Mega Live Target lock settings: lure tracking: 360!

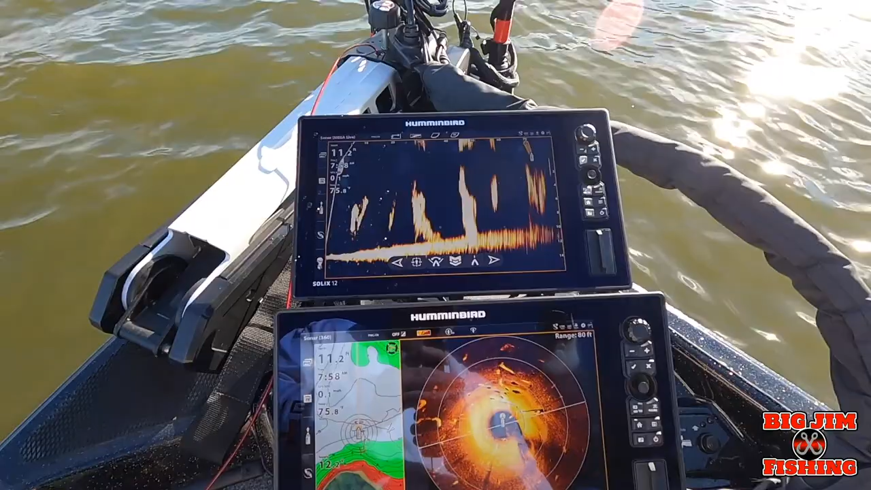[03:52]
so of course you got your mega live up here i have 360 and mapping down here but we're only going to be talking about mega live so
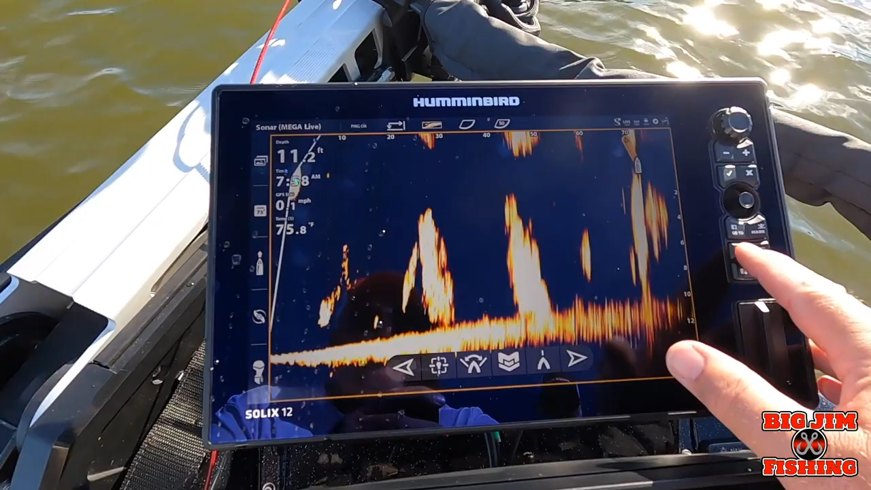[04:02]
On screen: water 75.8°F
you go to your home screen go to settings okay
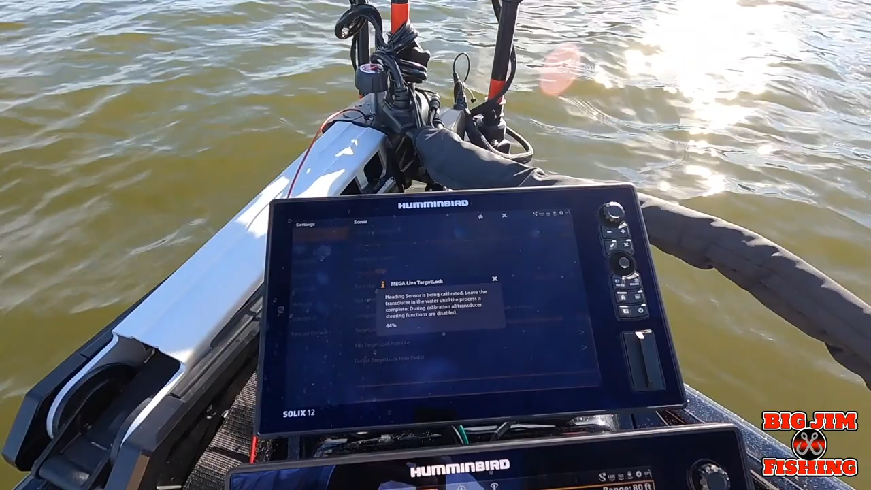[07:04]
and then when it's done that mega live target lock box will go away
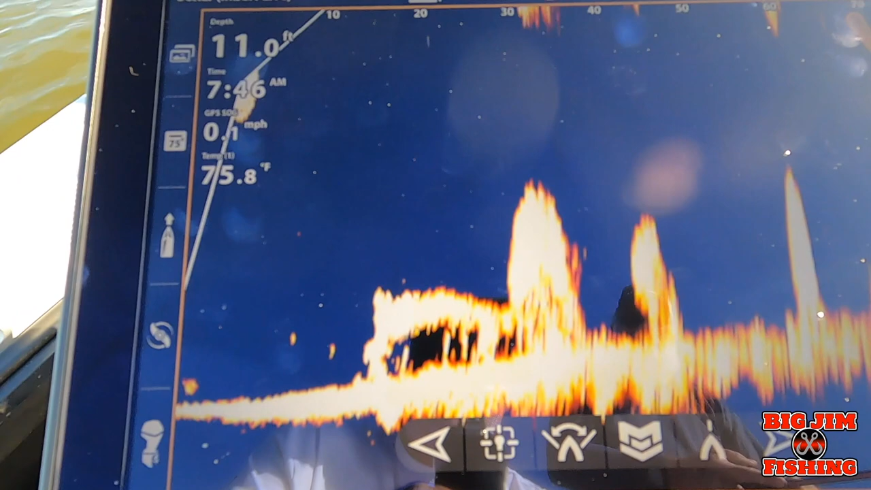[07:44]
On screen: depth 11.0 ft, water 75.8°F
there yeah you can see it running right along that log
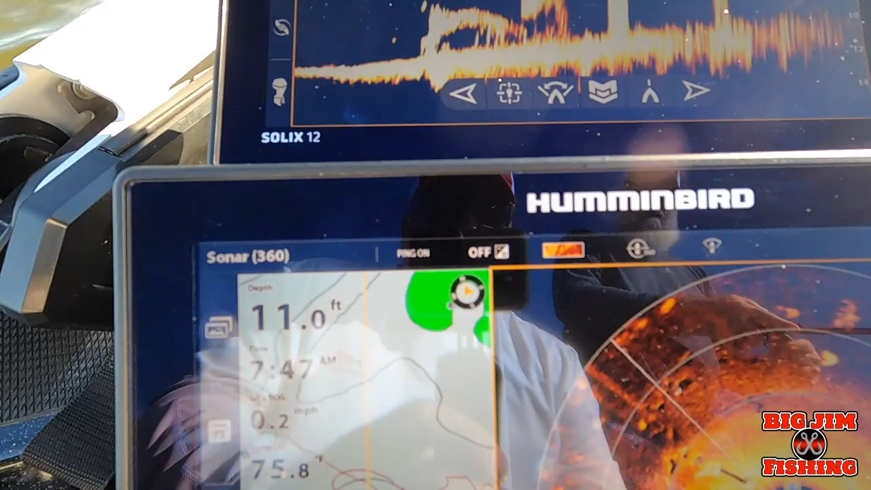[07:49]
On screen: depth 11.0 ft
all right there's a log out here i want to show y'all something cool
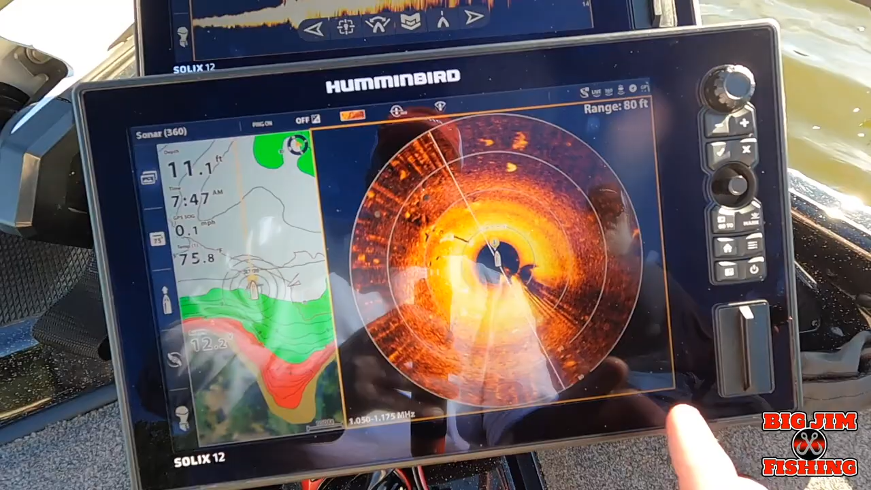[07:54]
On screen: depth 11.1 ft, water 75.8°F, speed 0.1 mph
when you have your 360 and you find something okay let me see if i can get it where there's not a
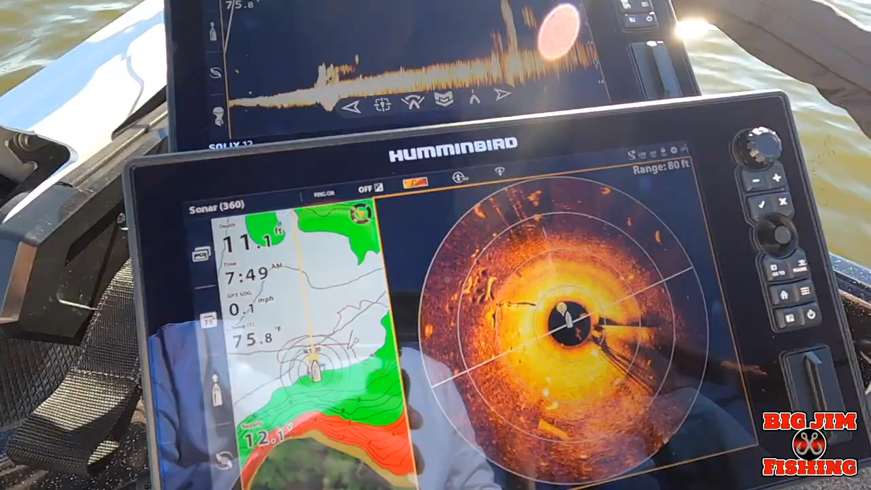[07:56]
On screen: water 75.8°F, speed 0.1 mph
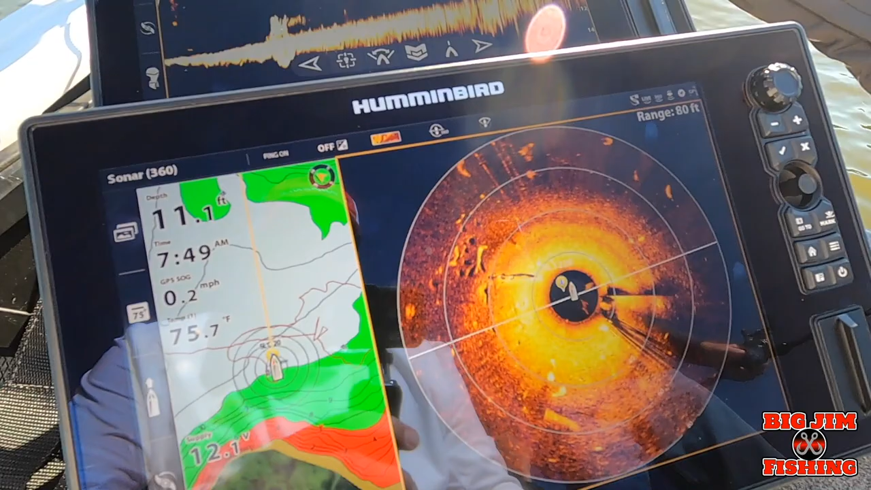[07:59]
On screen: depth 11.1 ft, water 75.7°F
glare but there's a tree right there and if you hold down
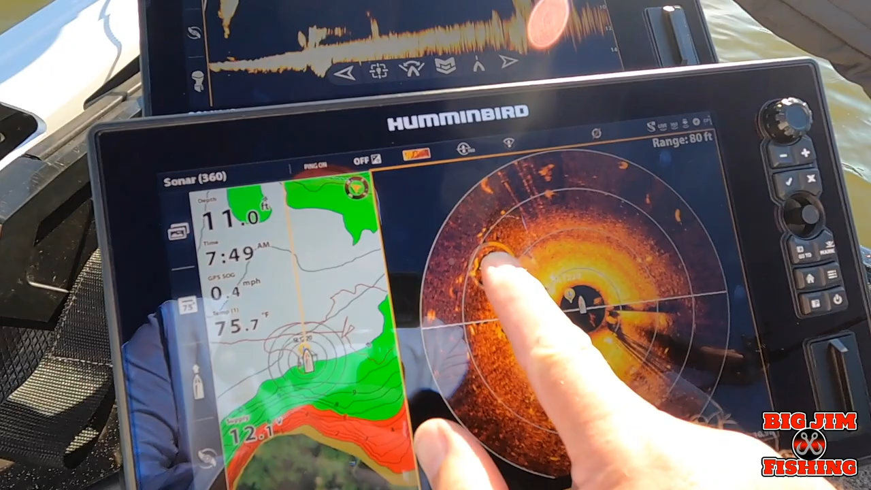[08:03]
On screen: depth 11.0 ft, water 75.7°F, speed 0.4 mph
you can hit target lock
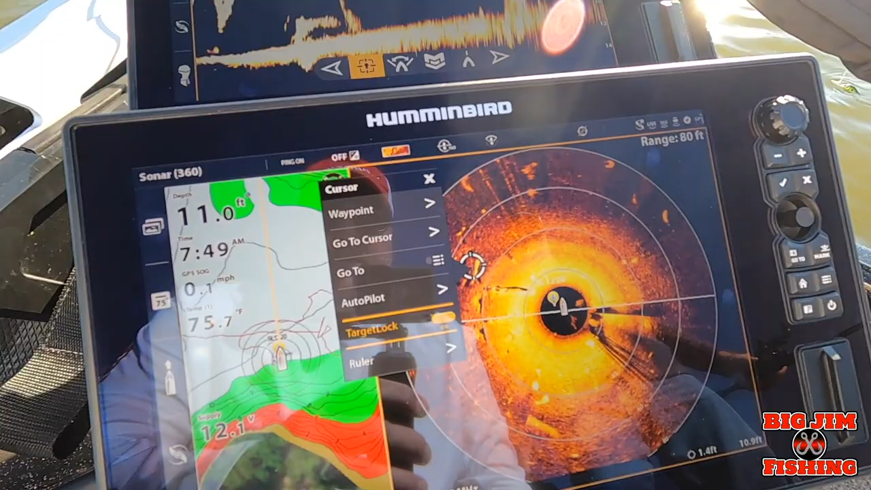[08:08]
On screen: depth 11.0 ft, water 75.7°F
and the mega live and target lock
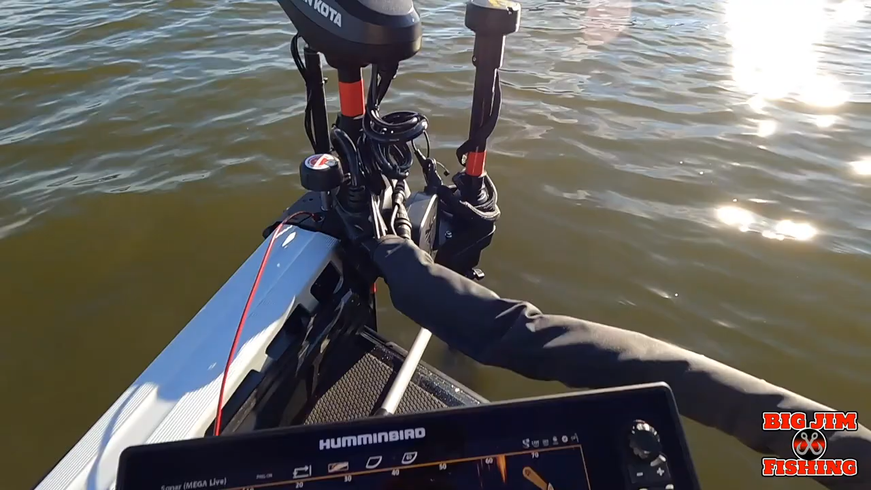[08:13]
just locked onto that tree that i found on the 360.
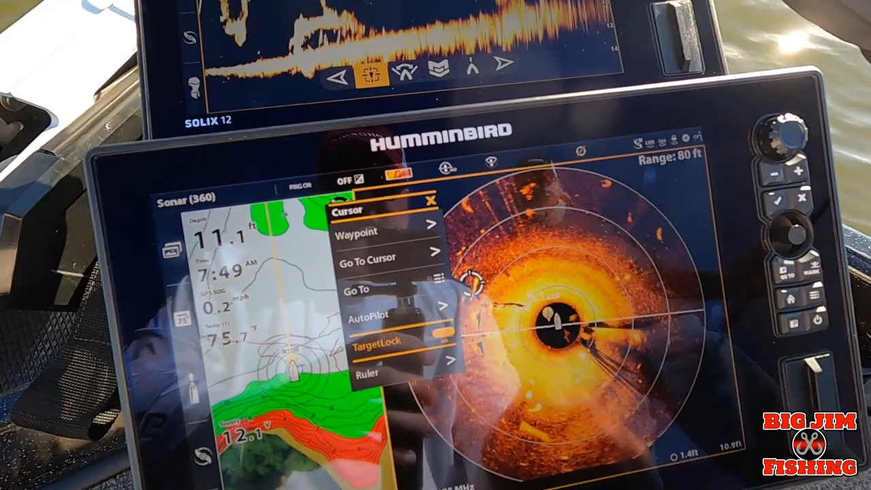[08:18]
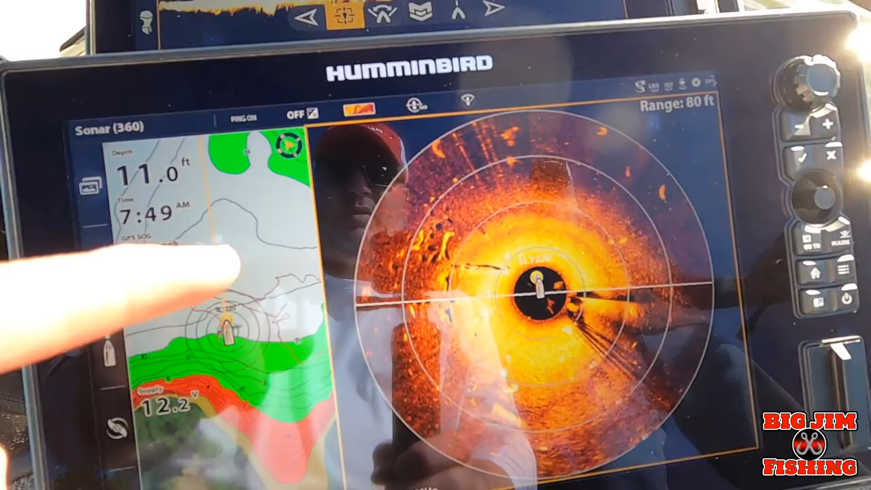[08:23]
On screen: depth 11.0 ft
so the uh you can see where we got
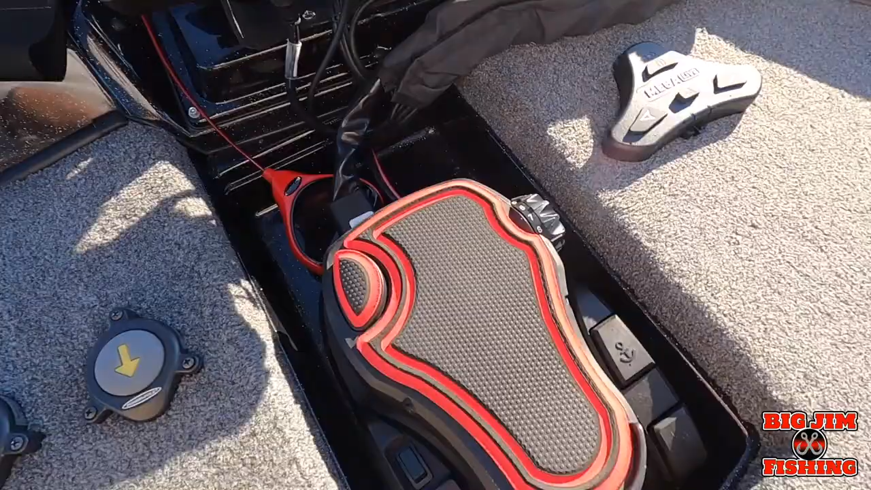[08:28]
uh spot lock on controller motors turning we're kind of into the wind
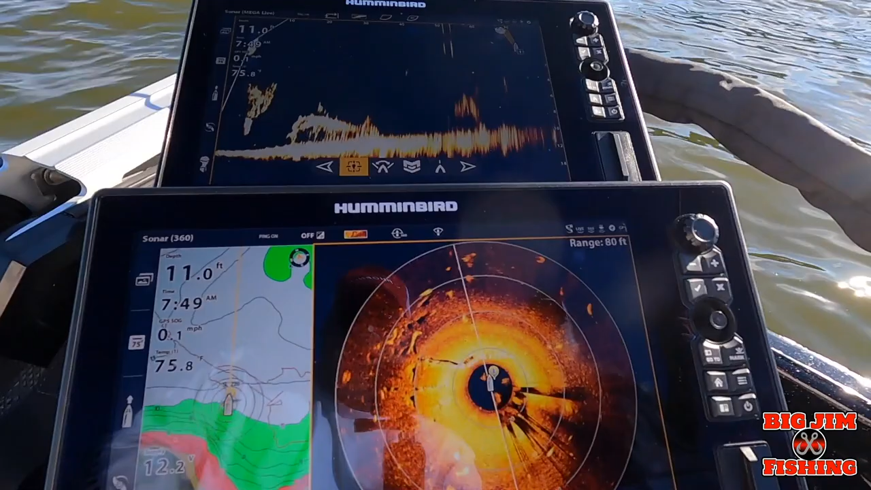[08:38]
On screen: depth 11.0 ft, water 75.8°F, speed 0.1 mph
and we found a tree right here on our 360.
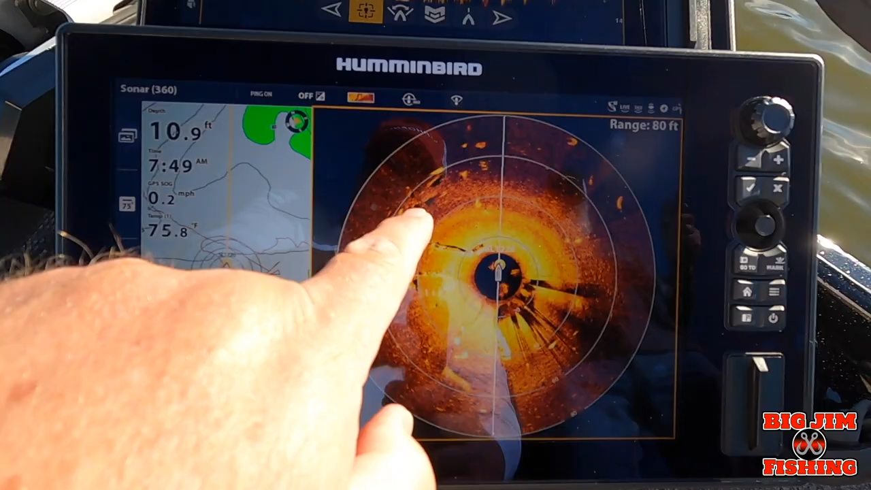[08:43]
On screen: depth 10.9 ft, water 75.8°F, speed 0.2 mph
i held down on it and hit target lock
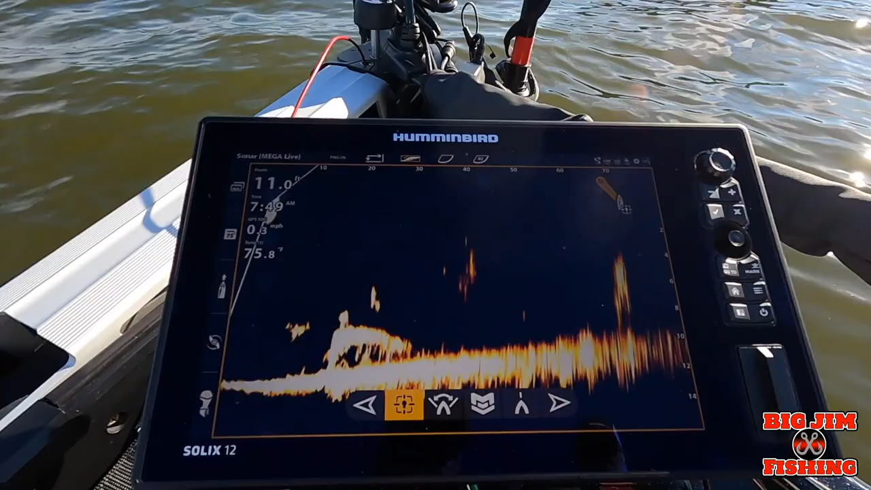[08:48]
and the target lock locked the mega live on that tree what an awesome
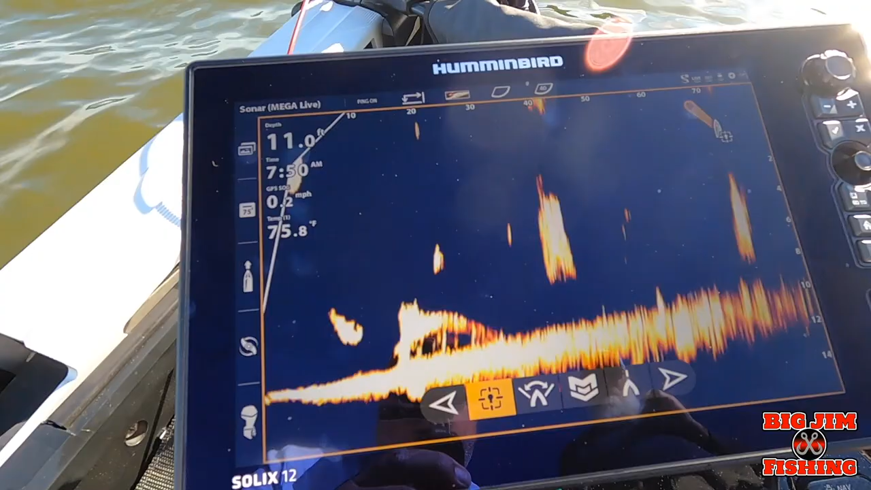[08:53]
On screen: depth 11.0 ft, water 75.8°F, speed 0.2 mph
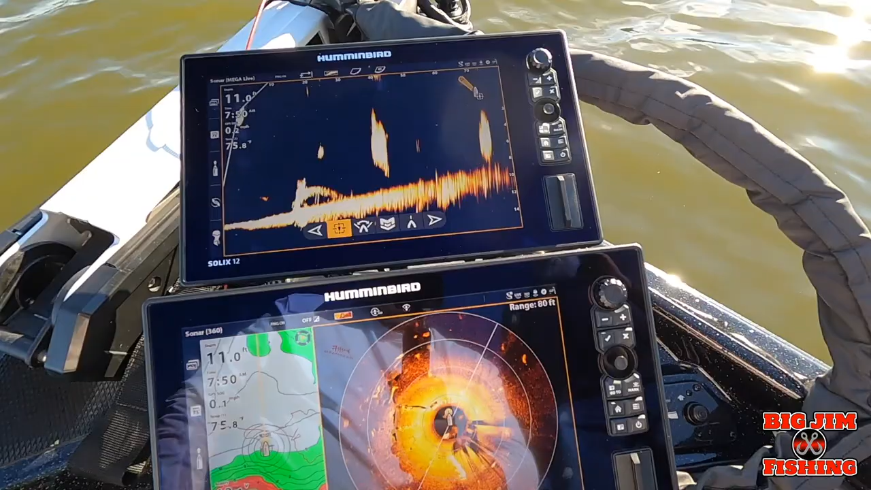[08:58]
an awesome awesome deal you can see here on the icon i've got the target lock icon up
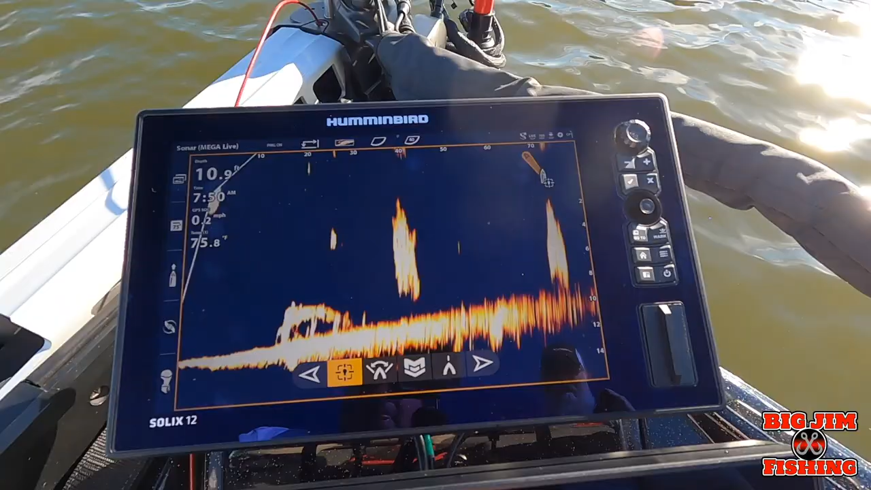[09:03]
so steve is going to throw his bait out there you guys have asked for